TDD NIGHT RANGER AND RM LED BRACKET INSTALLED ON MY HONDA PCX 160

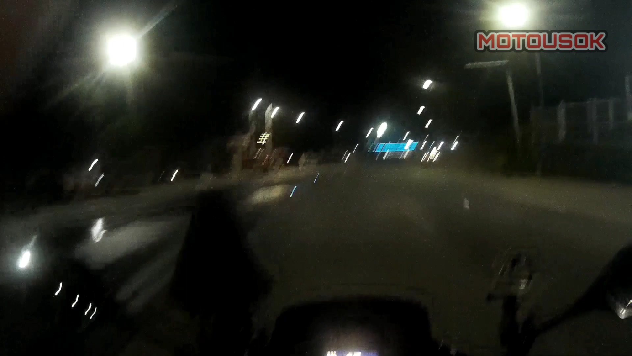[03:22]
yan. So, stock light muna yan. Di naman masyadong kita ilaw dito. Tapos, buksan natin yung Flood Yellow. Ayan. I think yung ano eh, yung Flood Yellow, di siya masyadong nakakasilang. I mean, yung mga ano, yung Flood White and Flood Yellow. Kasi ano siya eh, nakatutok sa baba eh. Ayan. So, wala naman namimitig sa atin. Di naman sila nasisilaw. All good. Kala natin yung White. Diba?
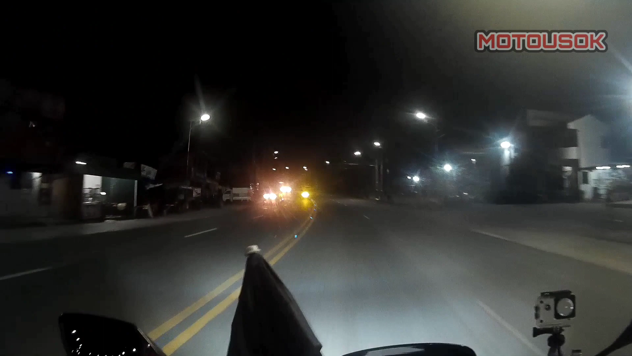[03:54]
Halos ano guys, sakop 4 lanes, apat na linya sakop, solid. Ano, naka-high to. Oh. Sakit. Ito tayo sa gilid. Ayan, namaya, doon sa spot na yon yung medyo madilim-dilim, bubuksan natin yung spotlight. Ouch. Yeah, wala na! Spotlight mode on!
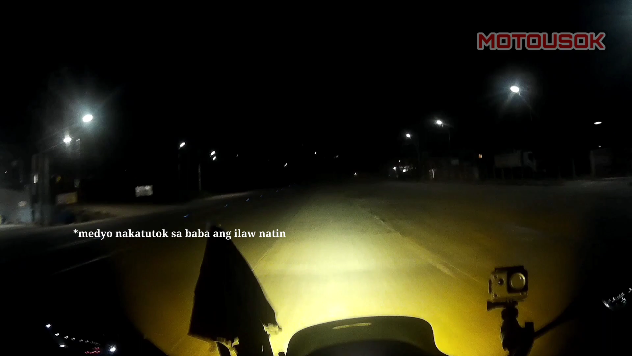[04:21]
Anlakas! Anlakas! Anlakas! Anlakas ng ilaw! Diba? Pahin natin.
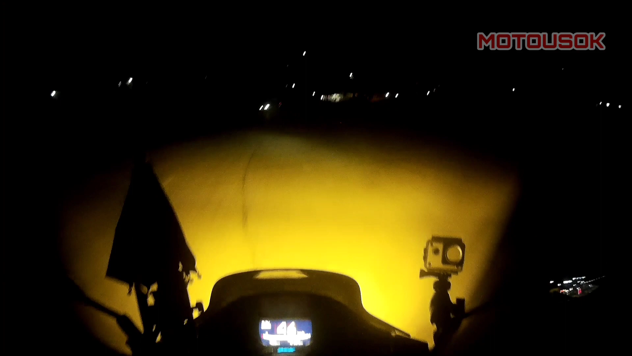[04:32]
Nakakasilaw masyado. So yun nga lang yung spotlight, eh hindi natin magagamit dito. Doon lang yung sa Cavite. So syempre, may ibang video tayo.
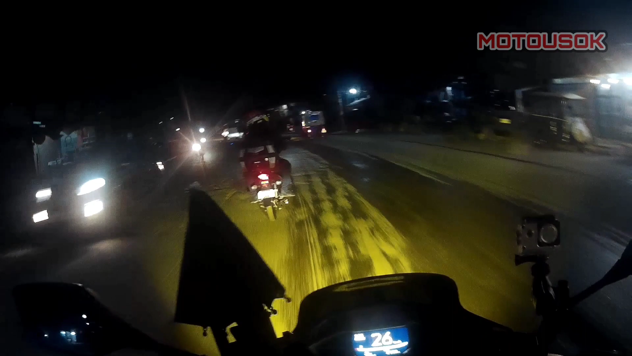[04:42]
I-test drive. I-test drive natin yung ano, yung test drive natin yung TDD Night Ranger dun sa may ano, Pakaibiyang or parteng Maragondon. Basta dun. Doon talaga sa amin, medyo wala talagang ilaw eh. So, doon natin subukan. Pero ngayon, mostly magagamit ko lang tong DDD, yung mga flood yellow and flood white lang eh.
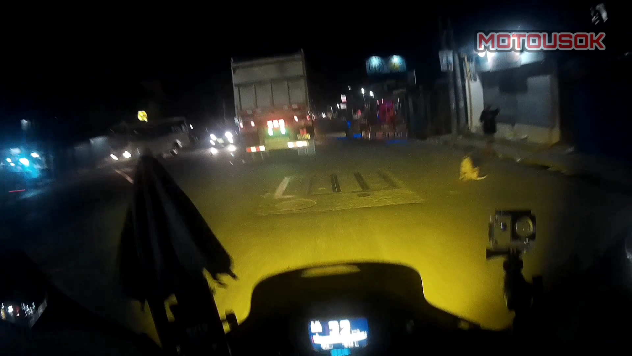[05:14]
Ayan lang, ilaw showcase lang tayo ngayon. Ito na yung unang sintomas ng upgraditis. Diba? Napapansin na tayo ngayon. Dati pag inahay ko lang ng headlight ko, di ako pinapansin ng mga truck na ganyan eh. Diba? Ngayon alert na sila. TDD, baka naman. RM bracket, baka naman. Joke lang. So kung ikaw ay nainganyo ko na magpakabit ng ilaw, baka naman, charot.